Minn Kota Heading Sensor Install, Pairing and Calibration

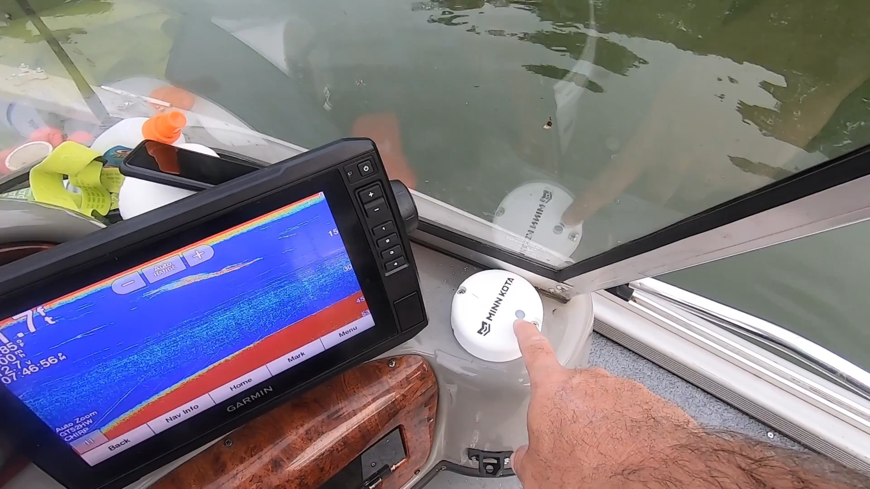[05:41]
once we power this yeah you can see the dot the blue light flashing so once you pair this heading sensor with the motor each time you turn the motor on it syncs up so that's good
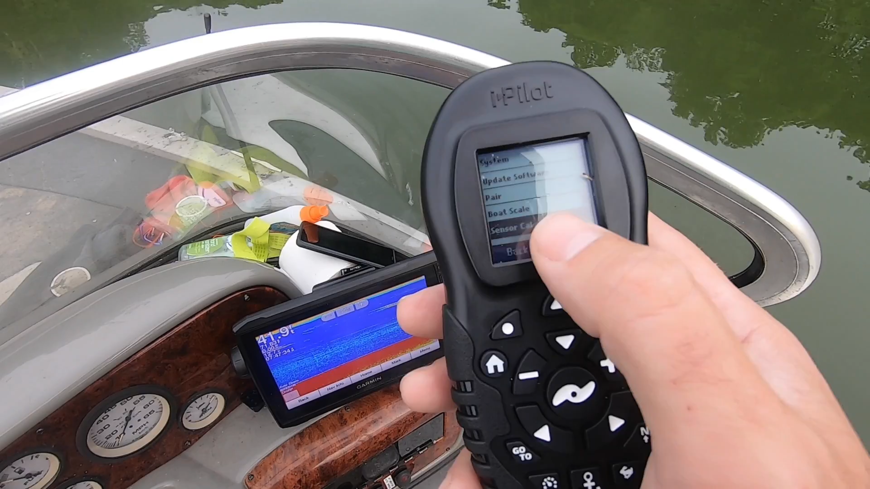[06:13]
sensor cal check mark and then start so now we're going
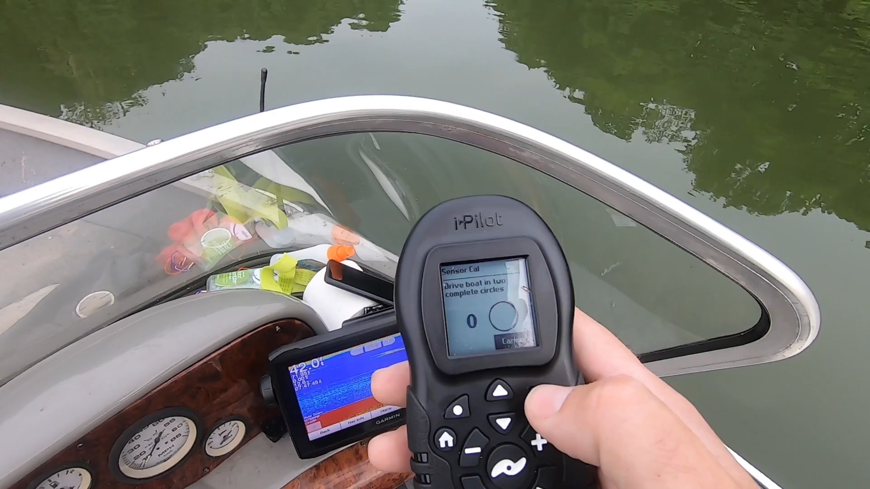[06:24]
to drive the boat in two complete circles to get the calibrator